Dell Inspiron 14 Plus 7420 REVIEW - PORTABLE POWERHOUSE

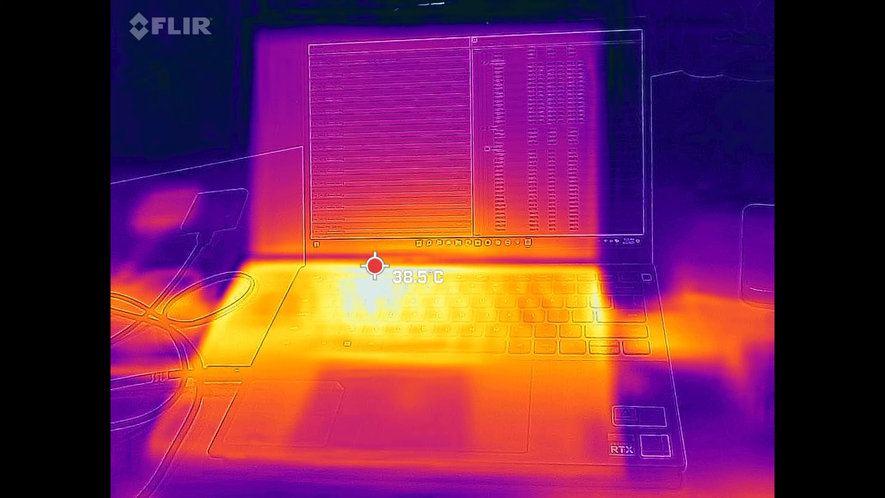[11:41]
On screen: spot 38.5°C
was a hot spot on the keyboard as you see here and on the underside it can get a little bit hot but never too hot to the touch never too much for you to use on your lap so that's something
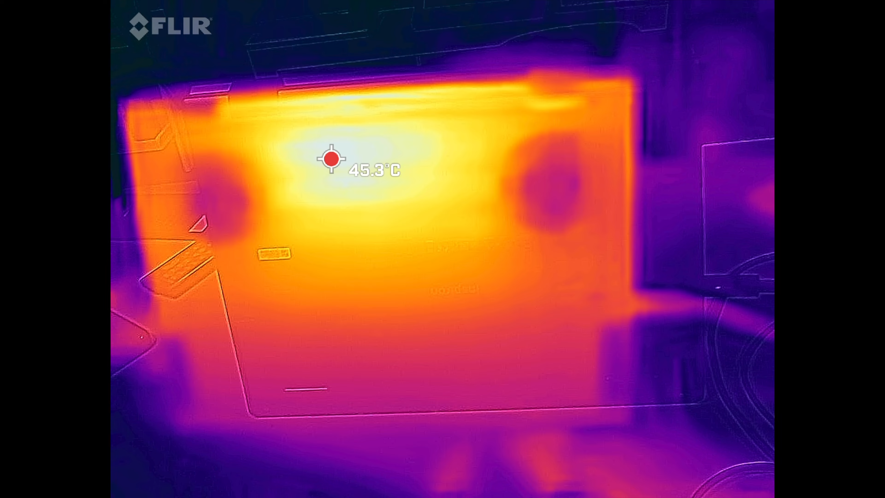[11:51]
On screen: spot 45.3°C
to keep in mind surface temperatures were okay and as far as the performance mode the fans would kick in of course they are noticeable but